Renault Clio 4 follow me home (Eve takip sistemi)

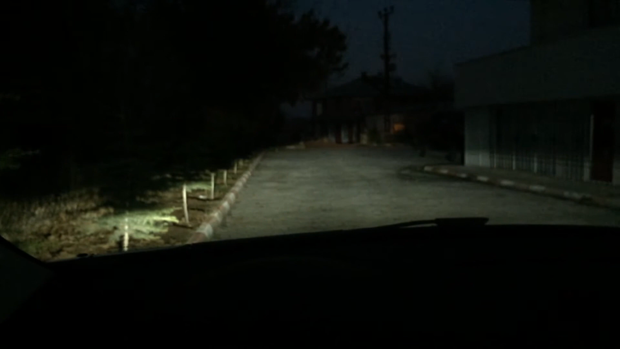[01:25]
Işıkların yanık olduğunu görmek için. Şunu çıkartayım ben bir. Evet şu tuş arkadaşlar.